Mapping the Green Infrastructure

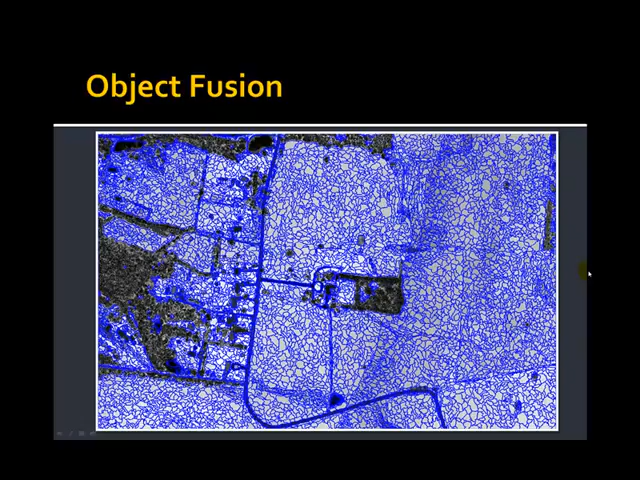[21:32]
In this case where our image object fusion is going to focus on generating meaningful objects, to represent the agricultural areas. Here we're looking at a fine scale classification of the LiDAR intensity data set and those same image objects only this time overlaid on the color infrared aerial imagery. If we apply a spectral difference segmentation, that is combine those image objects that appear spectrally similar in the LiDAR and imagery data sets,